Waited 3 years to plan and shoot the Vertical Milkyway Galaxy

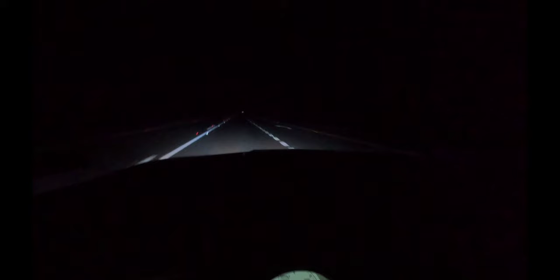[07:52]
Na or 20 kilometers ulla vandutan. It is so dark inga. Romba nerama oru vandi varala. Inni overtake um pannala. Oru vandi opposite varala. It is so dark. Eppadi dark ah irukna ange paருங்க.